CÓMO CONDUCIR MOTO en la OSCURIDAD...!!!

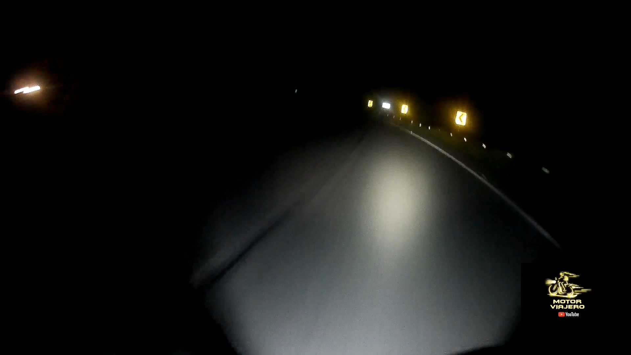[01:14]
me ayuda pues a tener una mejor visión no sé si en el video se alcance a notar la diferencia con la exploradora y si la exploradora espero que sí, pero a mí me sirve mucho bueno entonces recomendaciones muchachos, cuando la vía es en contraflujo cuando es en doble sentido incluso esta vía es,
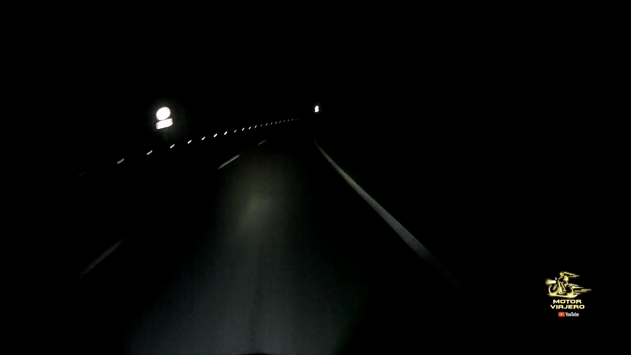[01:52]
no quedarse viendo las luces porque te pueden encandilar mucho ayudarse con las líneas que están demarcadas, las líneas blancas la señalización, por ejemplo yo allá alcanzo a ver que hay una curva porque a veces uno no la alcanza a ver entonces esta señalización me permite darme cuenta si hay una curva cercana entonces,
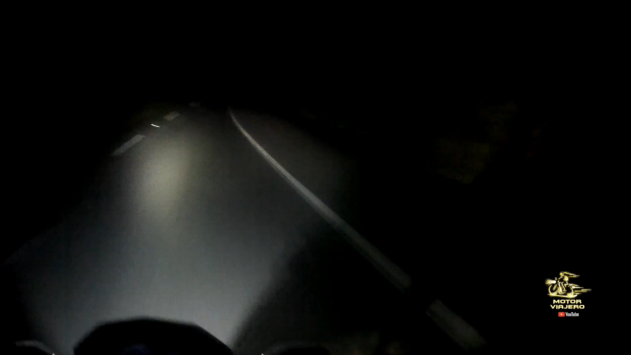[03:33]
siempre no vienen vehículos no vienen vehículos y la señalización es supremamente importante estar pendiente de todas estas señalizaciones reflectivas que nos ayudan a darnos cuenta si ya viene una curva aquí me está indicando que ya se aproxima una curva hacia mi izquierda entonces, eso me permite estar atento pero, por último, les quiero recomendar pues miren, ese camión venía con las luces bajas y no,
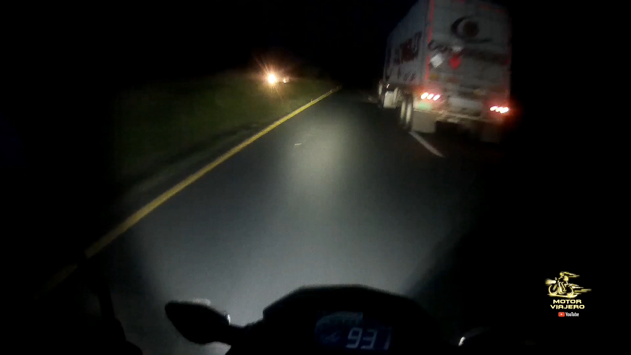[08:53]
luces altas para avisarle que voy a adelantar si uno tiene que también avisarle a los demás vehículos que va a hacer el adelantamiento con voy a quitar el explorador un momentico si hay un vehículo que yo pretendo adelantar entonces le hago sellas con la luz alta y ya ese vehículo pues se da por enterado de que se le va a hacer el adelantamiento bueno amigos entonces rumbo a la ciudad de Cali con un poquitico de frío pero está sabrosa
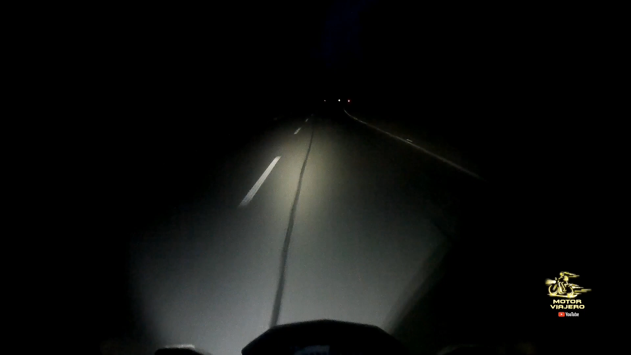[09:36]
y le reitero si no tiene mucha experiencia en conducción así con poca visibilidad entonces en ese caso pues bájele a la velocidad un poquito no tan demasiado lento también porque como vimos en un video anterior se corre el riesgo de ser atropellado miramos espejo para cambiarme de carril adelanto aunque es una motocicleta yo no le voy a adelantar ahí pues como como le hacen a uno